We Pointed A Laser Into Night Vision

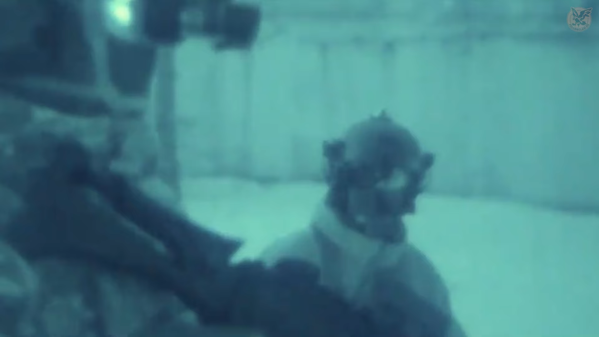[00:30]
Through inner technological slash chemical magic these photons are turned into electrons and multiplied several times. That magic happens inside the tube, which we like to call the brain of the whole party.
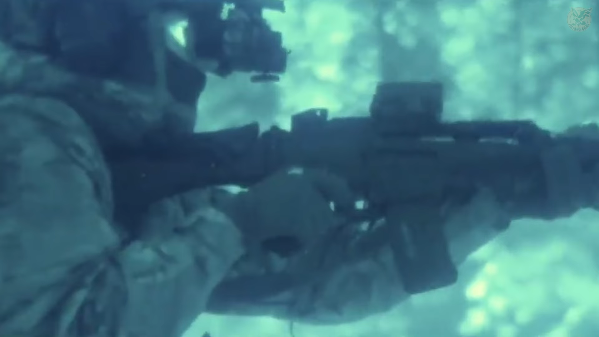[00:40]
But now, a question arises, if there's too much light, will it overwhelm the device? Will there be any damage? What sort of?
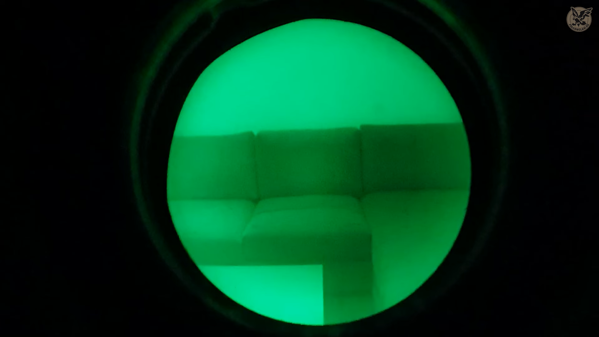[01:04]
It's worn out at the end of its lifetime Gen 2 tube, which we put against different light conditions. Room lights, screens, lasers, daylight, and the sun.
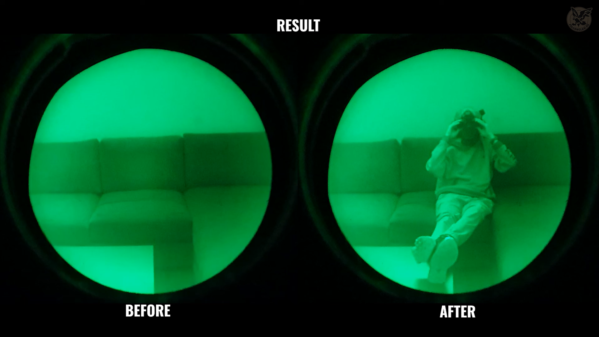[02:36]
So in conclusion, room lights are not dangerous for your tube,
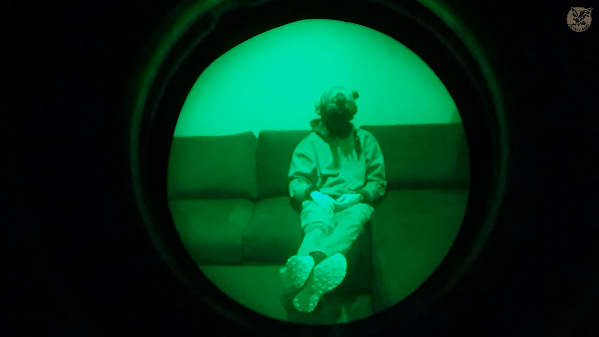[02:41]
but that doesn't mean you should forget your device turned on in such a lighting environment for hours. Second test, flashlights. Flashlights are a scary word for a lot of night vision users.
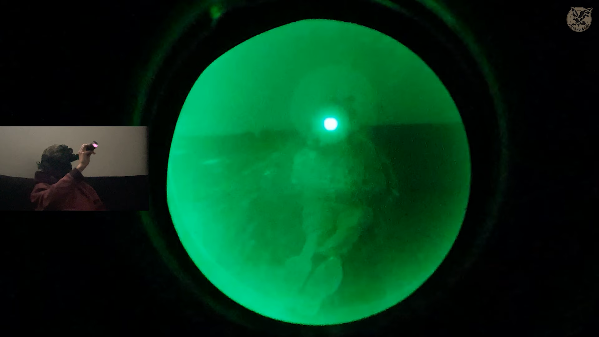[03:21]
30 seconds to 1 minute should be enough for at least regular Joe to take time and adapt against the situation.
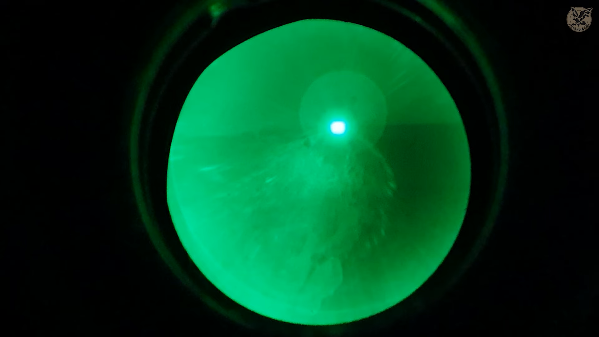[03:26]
Turn your head away or turn the device off. We had some interesting anomalies with IR light and with strobe.
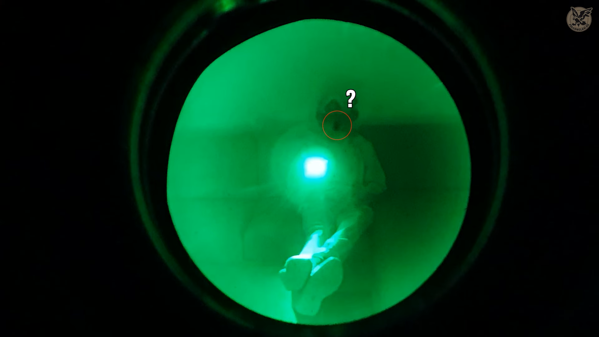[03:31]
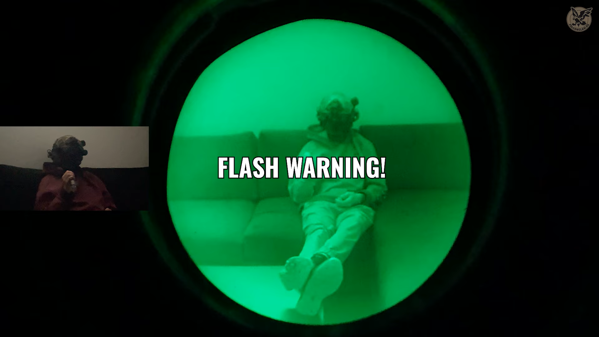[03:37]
Strobe test was pretty scary and we didn't know what to expect, but we sleep a bit better now knowing it's not such a tough punch for our tube.
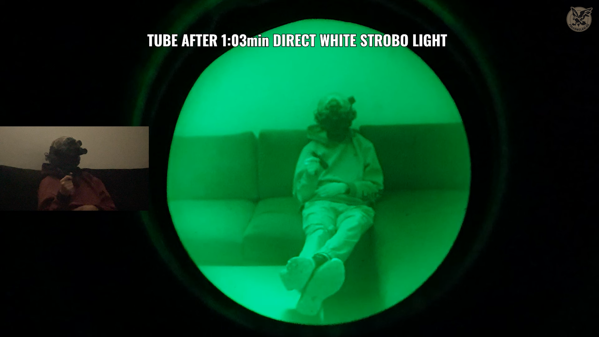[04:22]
After 2.5-minute-long test, we can conclude that for our device,
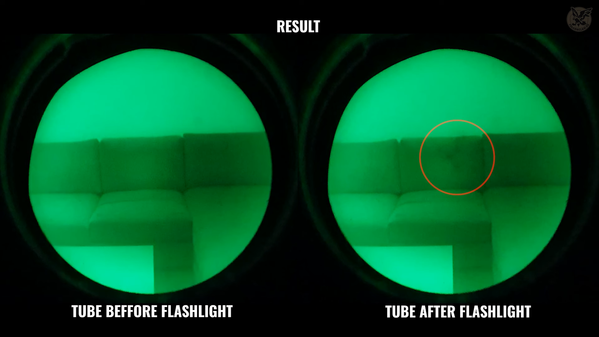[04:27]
500-lumen flashlight is not an instant danger for the tube, but they can make a punch in a short amount of time. Third test, screens. Smartphone.
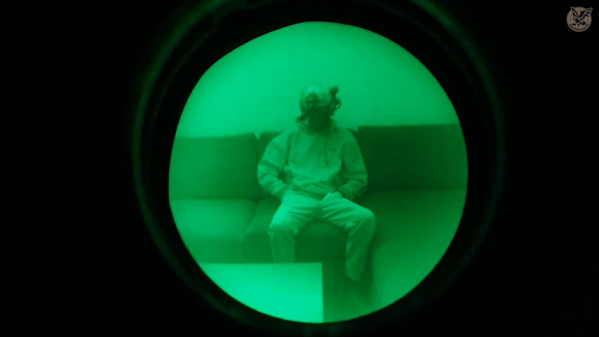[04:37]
In this scenario, Timmy is vibing at Overwatch and is bored.
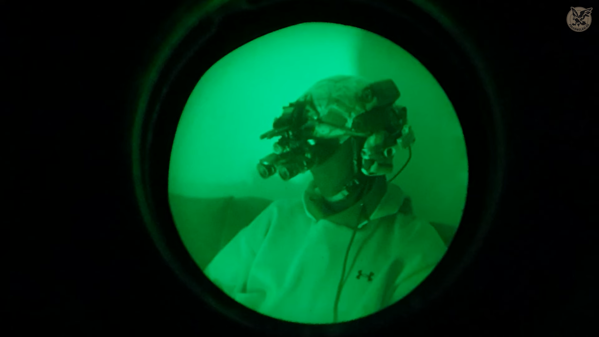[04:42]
He is not an exemplary soldier, so he takes his phone out. Of course, he's not aware that his night vision is on.
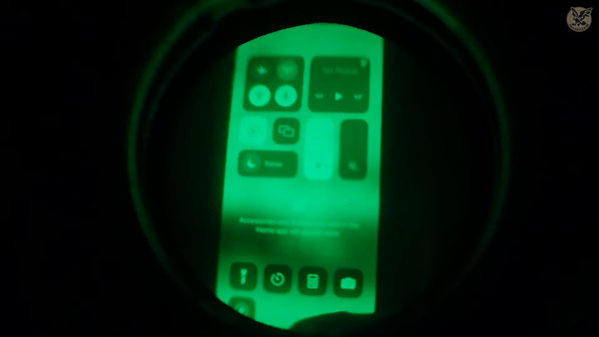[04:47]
What happens with his device?
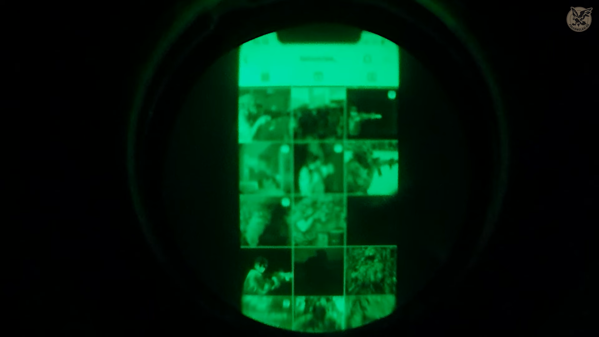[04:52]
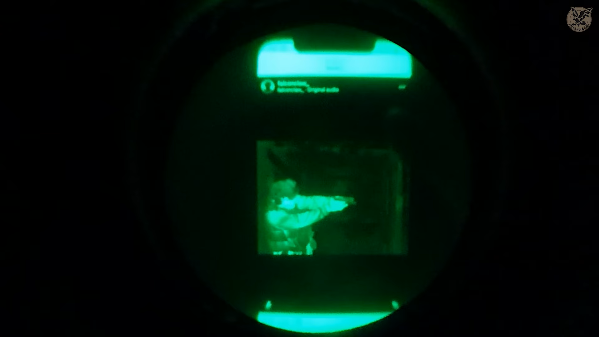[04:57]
Total time which night vision was pointed to screen was 1.55 minutes.
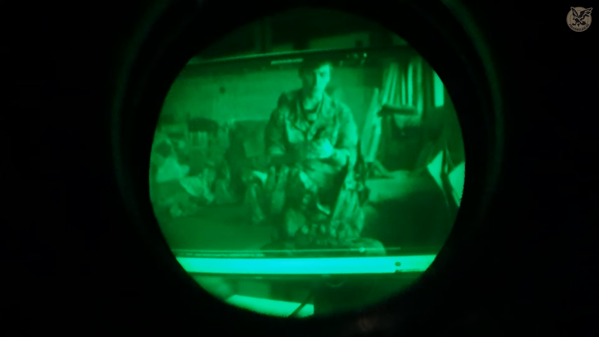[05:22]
Also, in addition, room lights are on, but after the first test, we really don't care about those anymore.
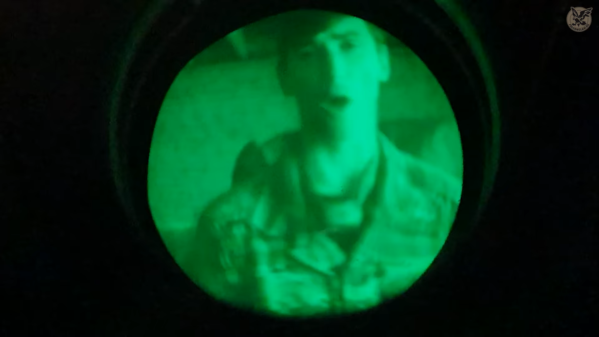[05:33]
But if you look at any of the conflicts going on right now, everybody's using thermal.
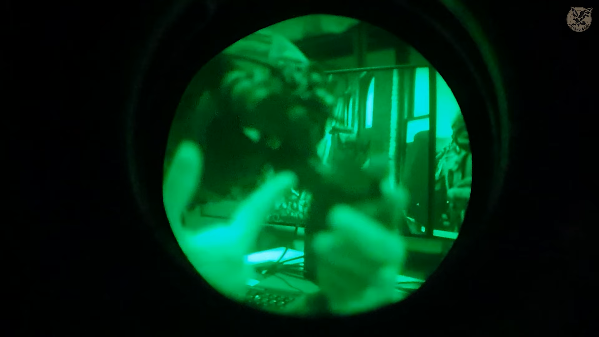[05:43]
At some point, we cover the night vision frontal lens with white paper to check if there's anything appearing, but nothing so far.